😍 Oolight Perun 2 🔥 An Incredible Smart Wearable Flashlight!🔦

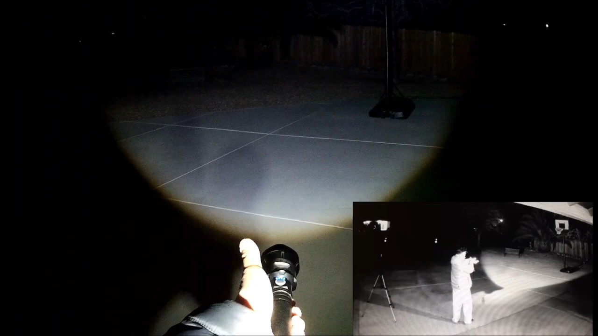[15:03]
There you go. And it also has the rapid beam and then the off position, and here's the high beam. So now let's take a look at the Perun 2.